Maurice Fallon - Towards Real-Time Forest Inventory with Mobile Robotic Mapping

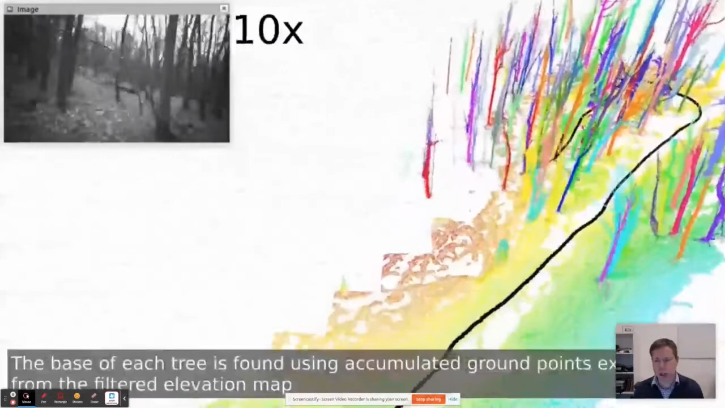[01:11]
We're also extracting individual sensors or individual trees and tracking them over time. From them, we're extracting individual radii.
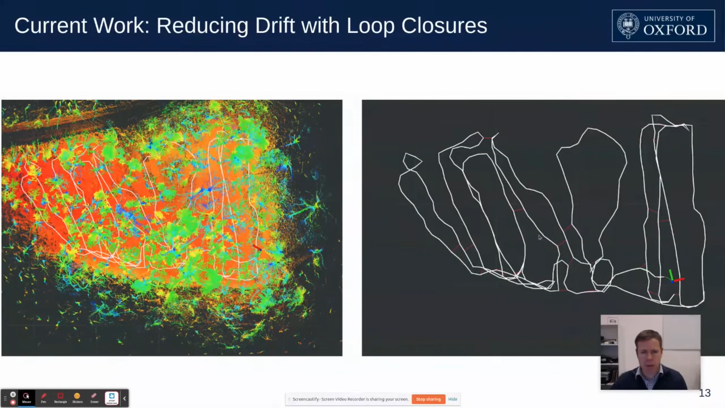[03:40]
You can see that it's quite difficult to actually achieve that smooth parallel lines that you might think would be necessary for maximal efficiency. And I'll talk about that a little bit later.
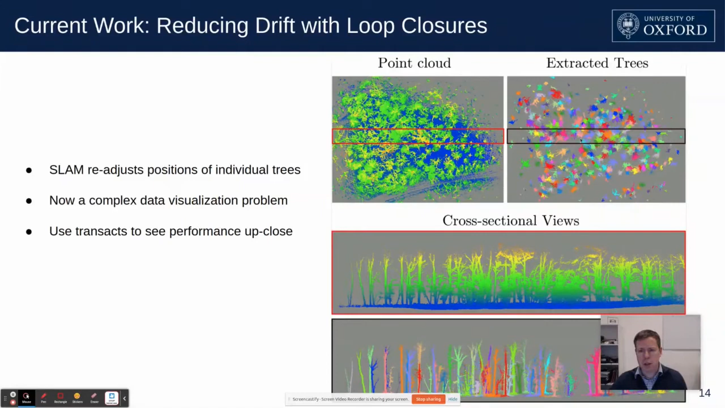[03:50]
What you see here is a slice through the environment. You can see the individual trees segmented. And at the bottom right, you can see a measure of the performance. You can see individual trees that have been segmented and accurately reconstructed.
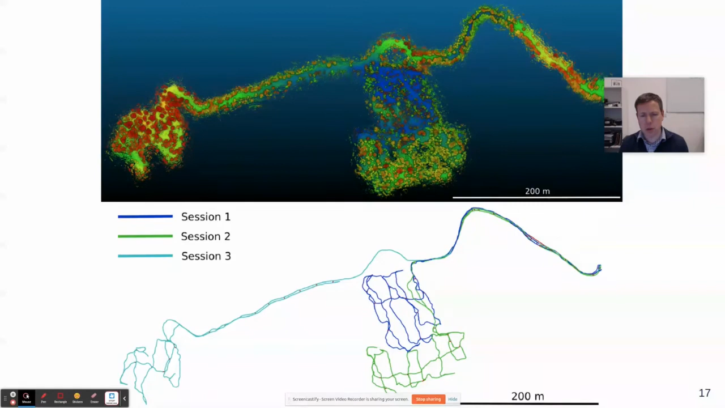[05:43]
The red dashes that you can just about make out illustrate when we've recognized that we've been in the same place. Those observations are used to bend and twist the mission trajectories of the three runs so as to be overall self-consistent.